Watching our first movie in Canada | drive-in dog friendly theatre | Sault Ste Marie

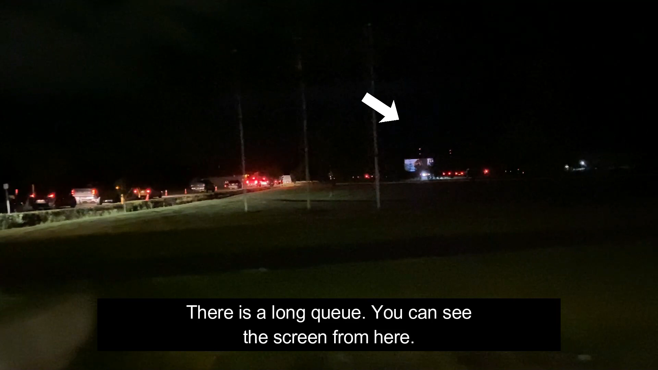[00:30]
We went to a wrong place before. Now we are in a real place.
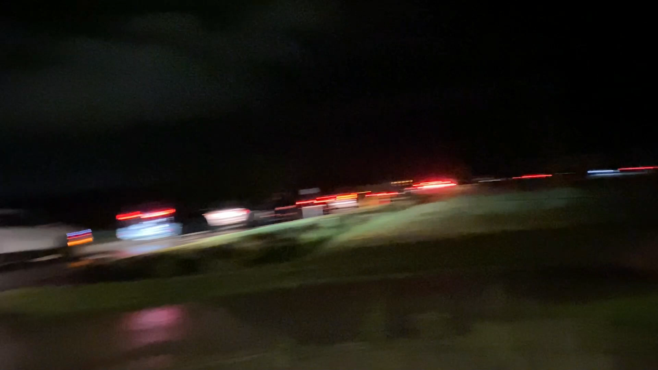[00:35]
And this is a line. We will scan tickets and there is our movie.
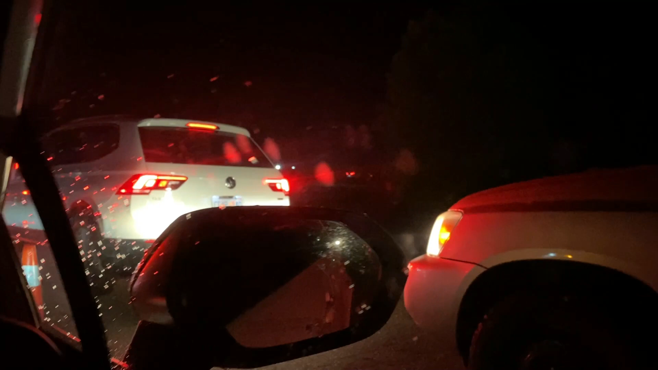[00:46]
Apparently we have a lot of people.
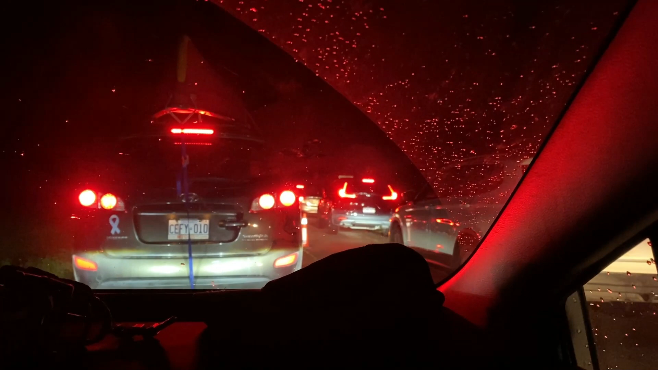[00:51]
Unexpected but yes. We can say it is expected also because people are bored staying at home. So now we have reached here and the main main audio is attached to your radio.